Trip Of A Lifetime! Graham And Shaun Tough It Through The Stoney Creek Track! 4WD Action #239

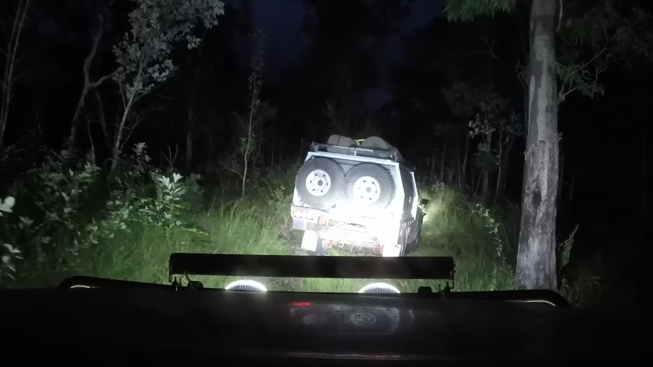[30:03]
You couldn't do this if you didn't have decent lighting. You just couldn't. Bottom line. I've got to tell you, I'm thoroughly enjoying this.
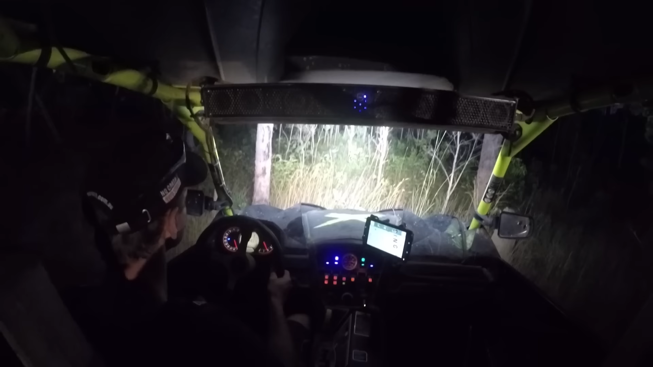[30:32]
He's coming towards us now, obviously.
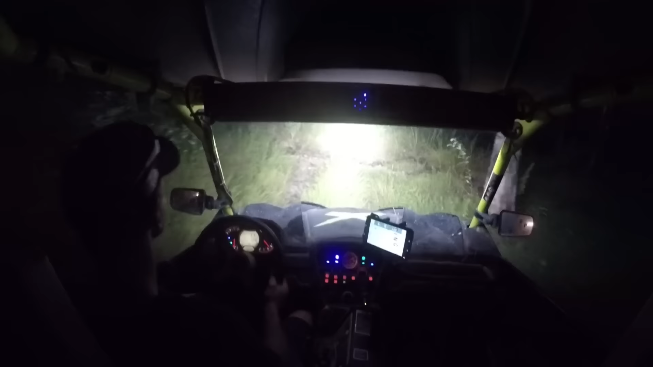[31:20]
The path was actually pretty clear, so we decided to keep pushing into the night and further along this epic, epic bit of track. But right then, out of the dark came this.